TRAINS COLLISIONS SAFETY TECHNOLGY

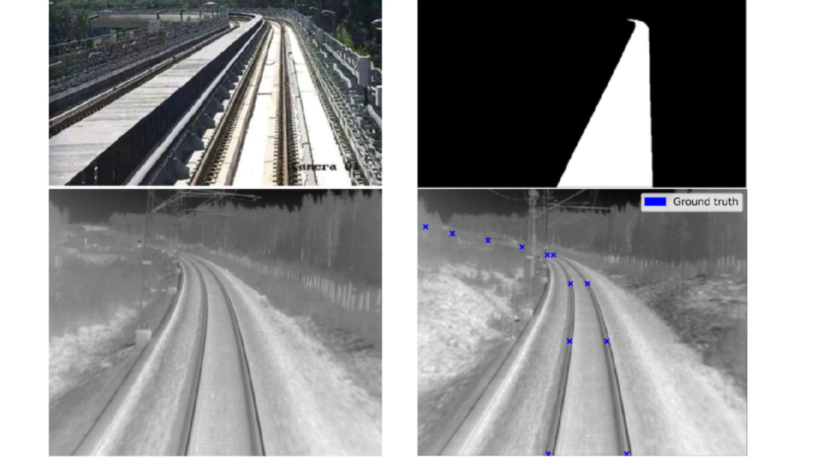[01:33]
Obstacle Detection Systems और Infrared Cameras जैसे नए समाधान भी इस्तिमाल किये जाते है